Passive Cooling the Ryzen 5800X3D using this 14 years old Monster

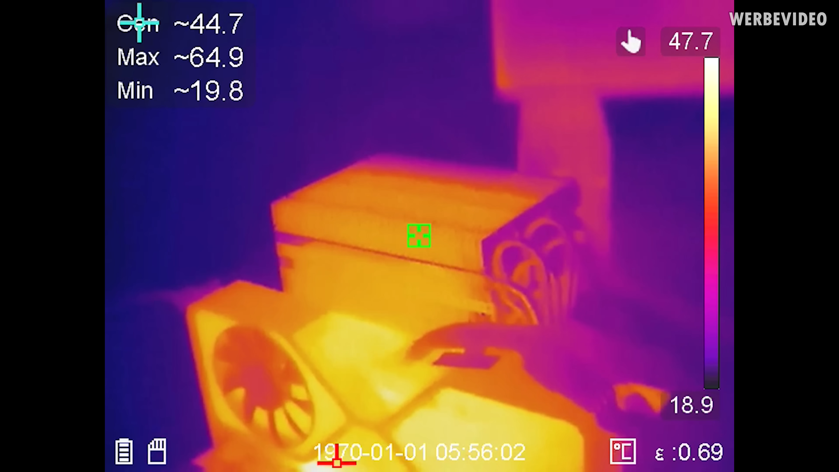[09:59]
And you can straight clearly see that the CPU cooling block is staying so much colder than our RTX 3080 Ti. I also want to point out though that the emission factor is optimized for aluminium right now and not for PCB temperature.
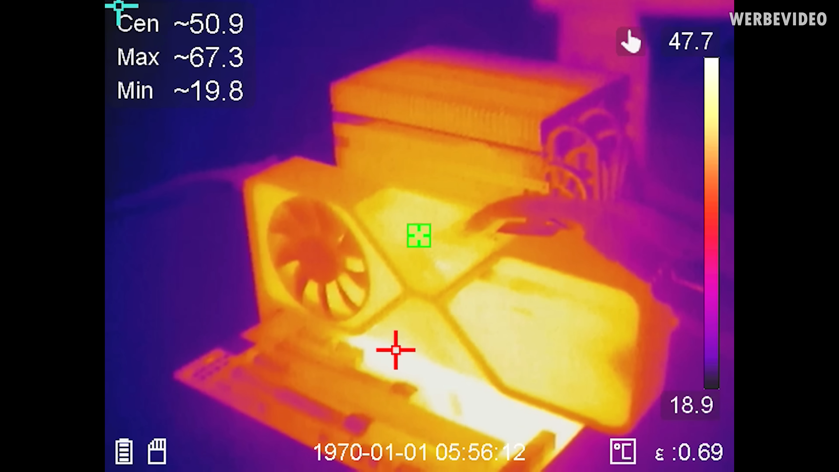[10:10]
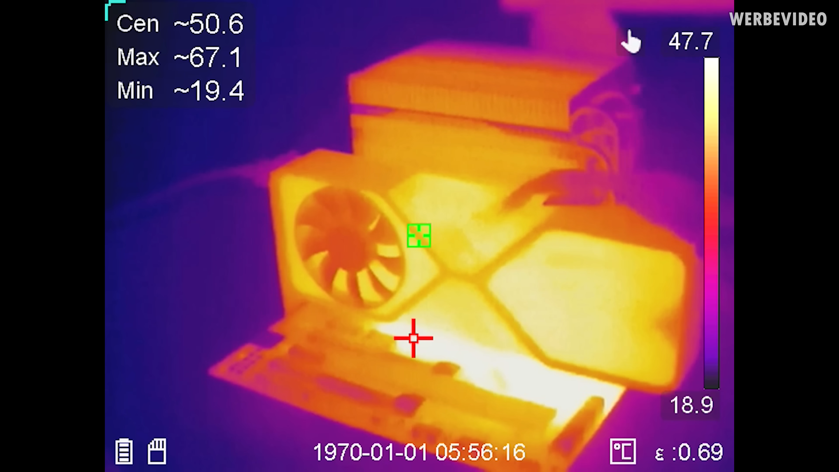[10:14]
That's why the area underneath the GPU could be like a false readout but you can still see that it's staying rather cold.
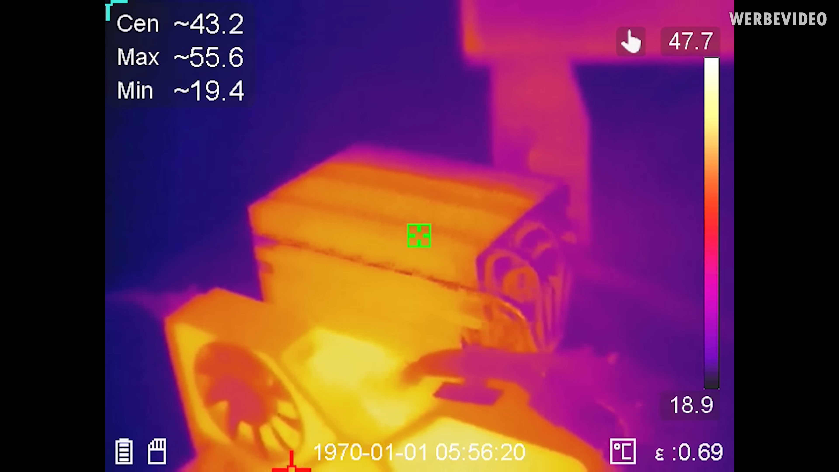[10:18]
Like the air cooling fins have a temperature of about 45 degrees celsius.